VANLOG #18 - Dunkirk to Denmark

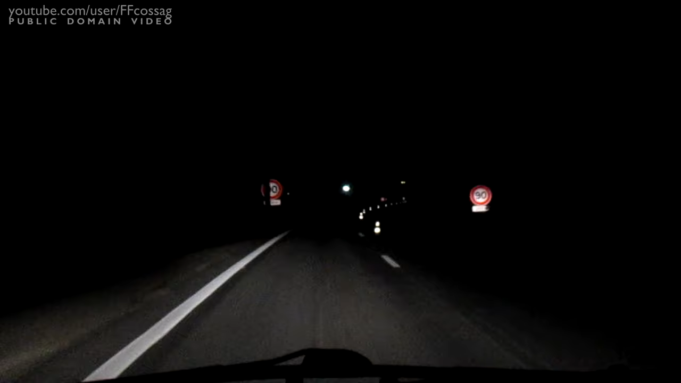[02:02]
right side of a road, correct side, feels so incredibly weird. I'm constantly confused as to whether or not I'm doing the right thing and like keeping to the right, just from driving twice literally. In Britain, feels weird, like keeping in this lane, which I'm forced to do right now because the road works, just feels natural now. I think this is the way it's supposed to be.
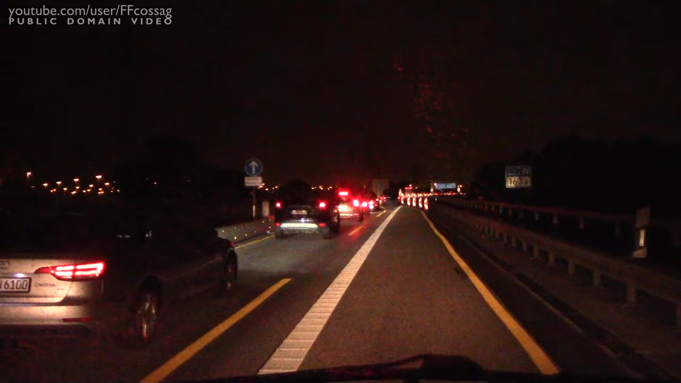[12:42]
The traffic jam we saw the last time is still going on, basically. Since they have a massive construction thingy going on. And yeah, it's dark now, so you can't see it, but if we've got the windmills,
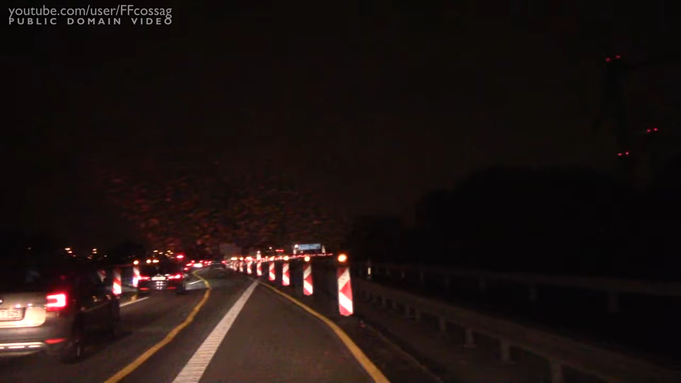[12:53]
we've got the power lines, this is the exact same spot I saw a traffic jam going south. So this is a big thing about German roads. I'm not sure how well it's going to show up. There we go, fixed it. Suddenly, usually the right in this lane will just go absolutely horrible. It'll be as if you're driving on a road that's meant for, I don't know, 70 kilometers an hour.